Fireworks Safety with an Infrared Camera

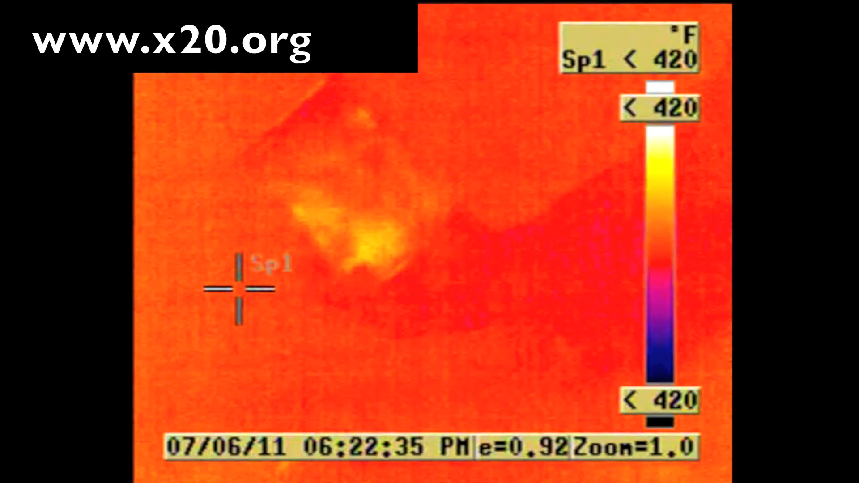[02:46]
Now we pick that back up, and you'll see in the thermal camera that it's still warm, but it is cooled down significantly.
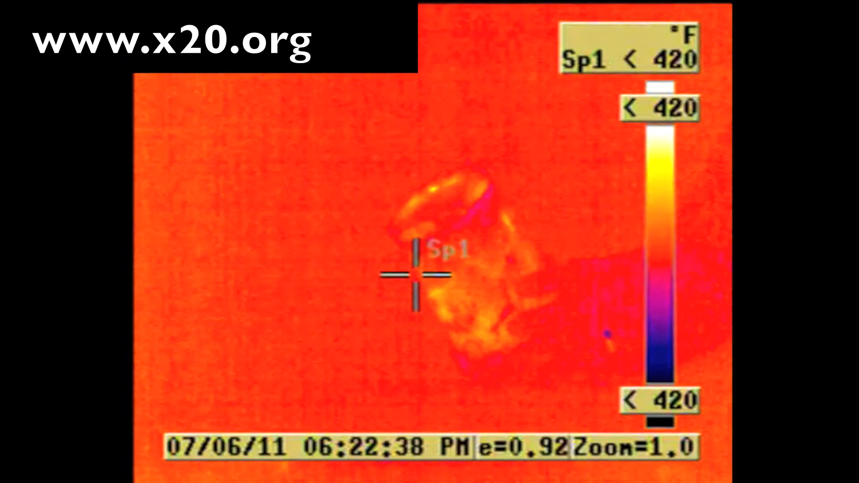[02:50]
Now this is going to be safe now to throw away in the trash. You don't have to worry about having a bad day on July 5th.